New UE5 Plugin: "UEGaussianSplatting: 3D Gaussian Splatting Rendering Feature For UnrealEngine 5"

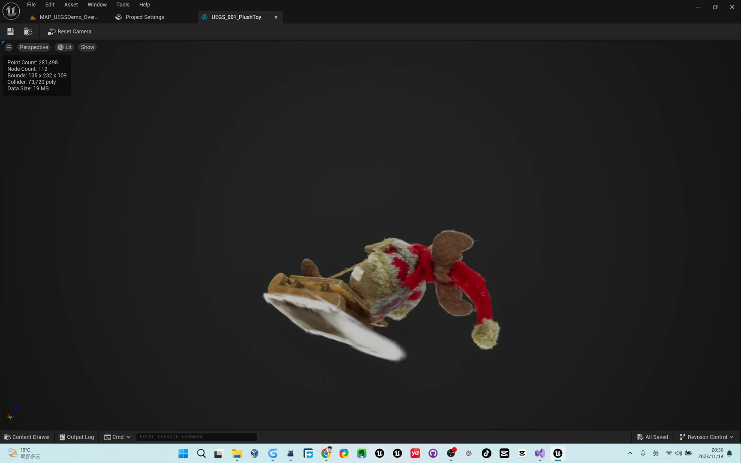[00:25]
In the Preview window, you can view asset,
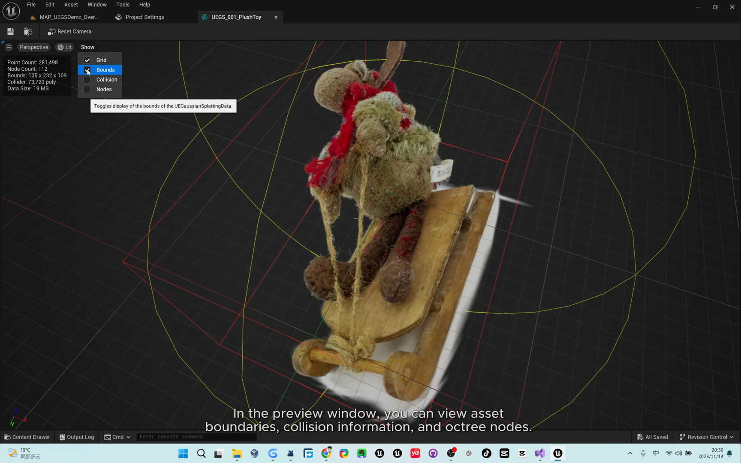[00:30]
boundaries, collision information, and octree nodes.
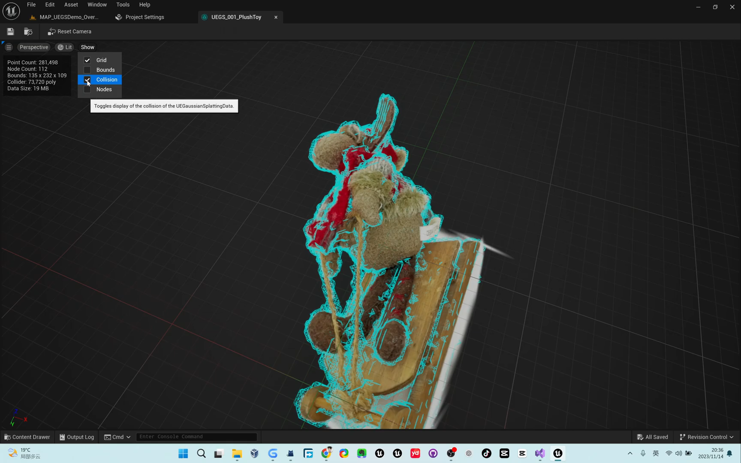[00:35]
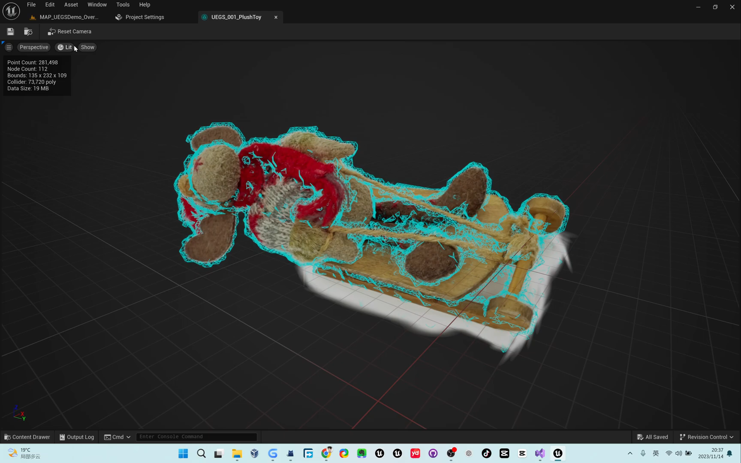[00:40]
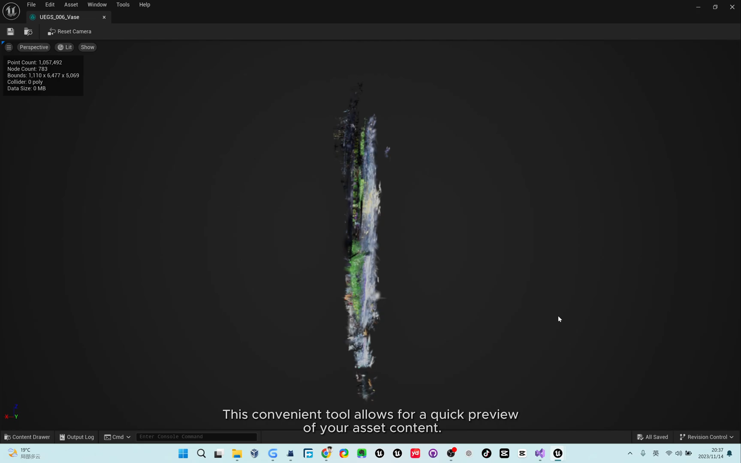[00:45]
This convenient tool allows for a quick preview of your asset content.